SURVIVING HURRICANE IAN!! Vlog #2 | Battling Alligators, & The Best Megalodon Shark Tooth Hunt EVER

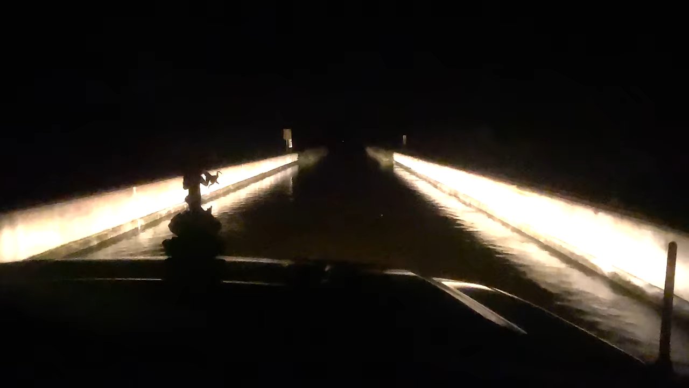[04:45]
But we came back to witness that the road that was once dry is now completely underwater.